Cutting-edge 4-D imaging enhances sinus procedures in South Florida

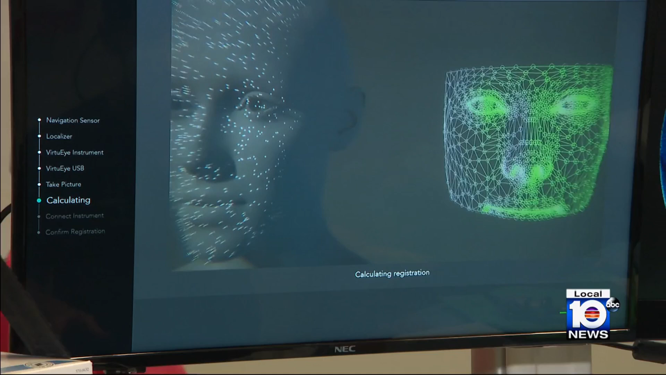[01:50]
feeds it into the computer, which gives us incredibly, incredibly accurate navigation during the procedure. Dr.